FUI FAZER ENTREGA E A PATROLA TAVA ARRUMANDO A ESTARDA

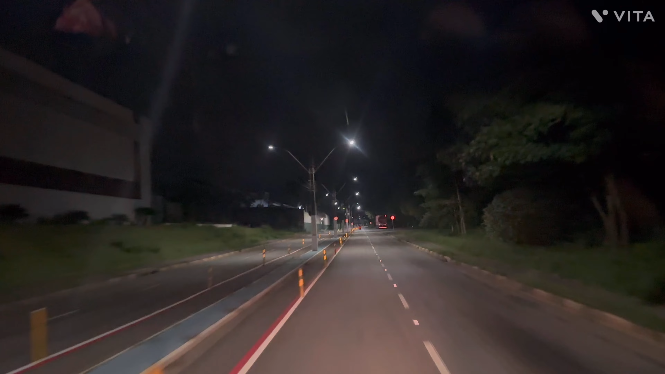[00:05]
começando mais um vídeo pro canal aqui, galera. E vamos ali, galera. Vamos ali pertinho, tá de stream, né? Meia-noite agora.
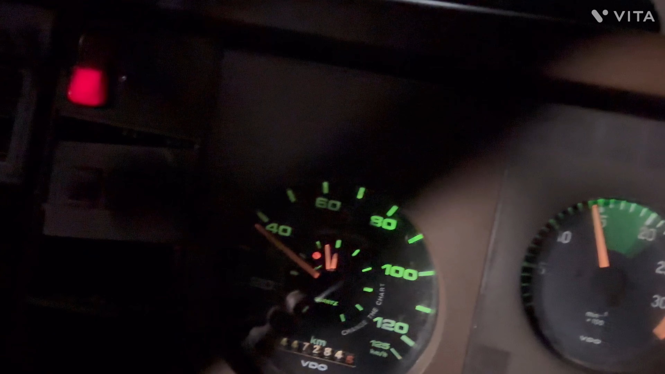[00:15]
Exatamente meia-noite, mano, é. Por que sair agora?
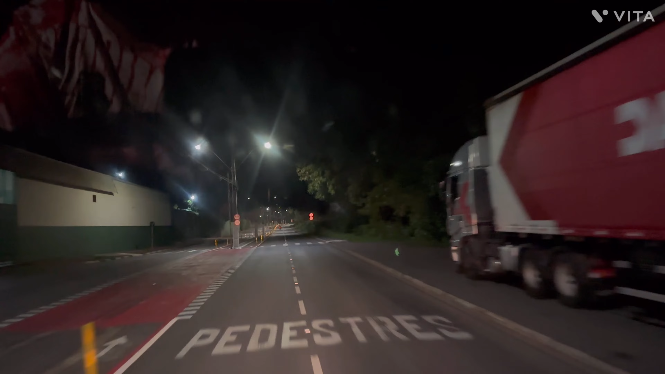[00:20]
Ah, não aguento ficar em casa não, galera. Eu não aguento ficar em casa não, meu jovem. Ainda tem que dormir na estrada, hein? Pra quem tá acostumado na estrada, ó. Ficar em casa é um tédio. Vai rodar um pouquinho ali. Dormir em extrema ali, amanhã cedinho, aí chega no destino, cabe. Pegar a Fernão Dias aqui agora. Muito buraco, hein, galera.
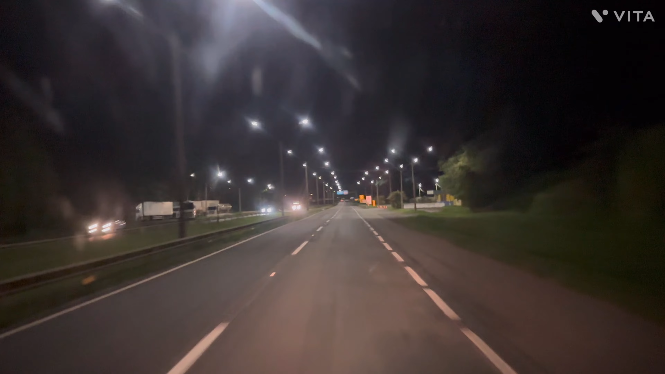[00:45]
Muito buraquinho, hein. Pagar o pedaginho na frente. Será que eu pago o pedágio ou furo, né? Aqui é baratinho, eu vou pagar, vai dar nada não. Isso aqui eu vou pagar, viu? Vamos dormir, dormir na porta do cliente.